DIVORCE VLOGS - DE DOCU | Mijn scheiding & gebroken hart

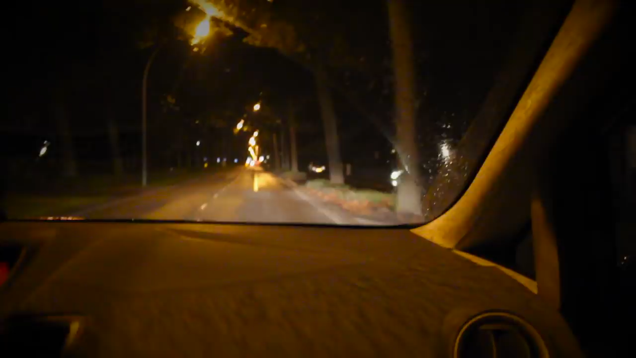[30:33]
Dit is mijn favoriete hoek. Want nu gaan we het echt het donker in. Ben ik nou echt de enige die daarvan houdt, van dat donker?